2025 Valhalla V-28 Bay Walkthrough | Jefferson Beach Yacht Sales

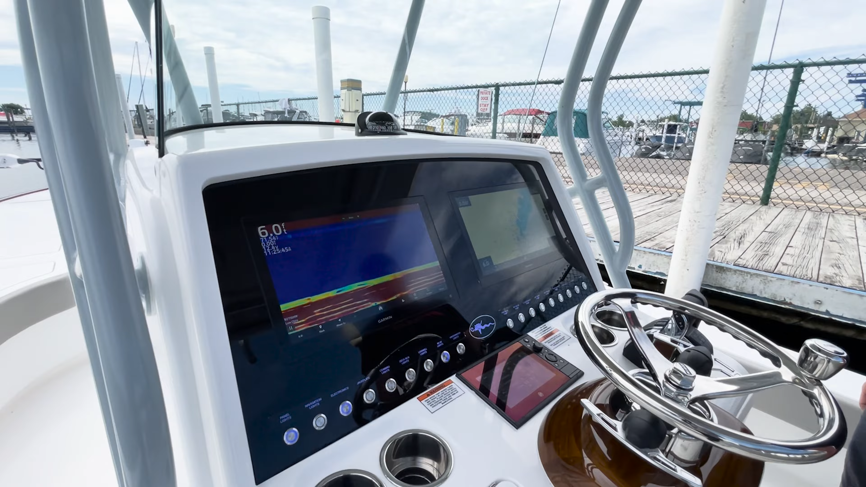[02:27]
Here at the center console, you can see we're equipped with dual 19-inch garments. And a couple of cool features that work with these
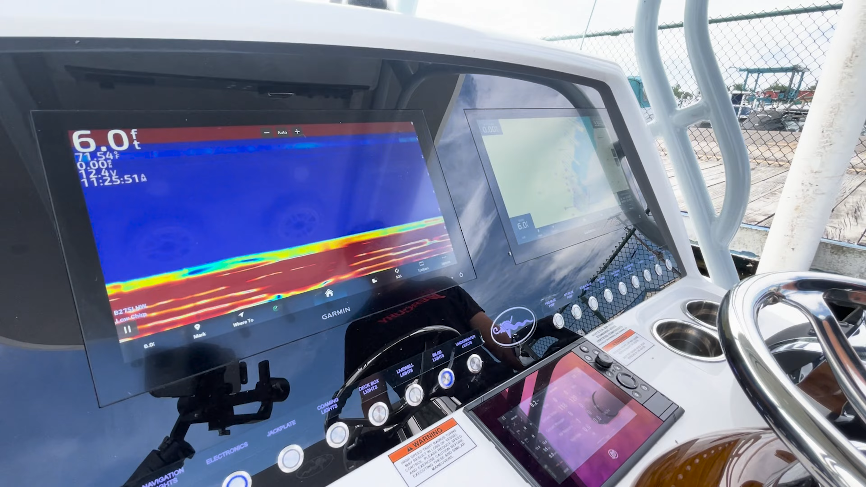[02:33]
On screen: depth 6.0 ft
garments we have mounted on the hardtop is a Garmin radar.
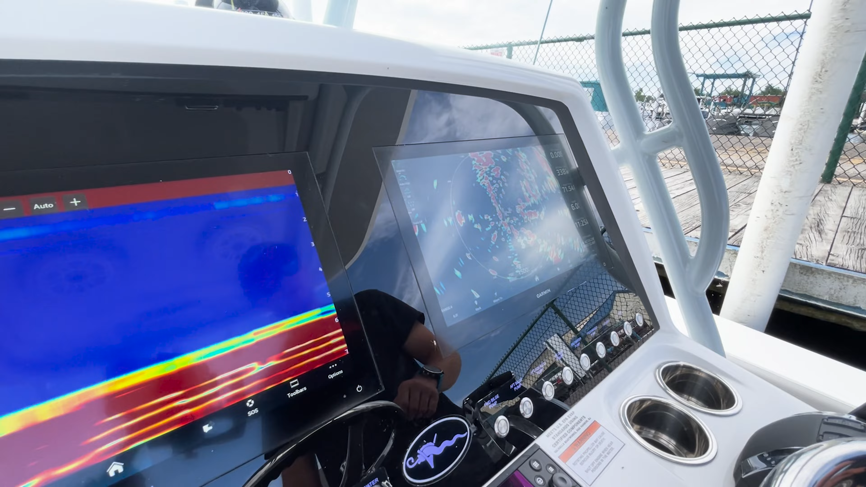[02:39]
And also, we have the new Psionics night vision camera.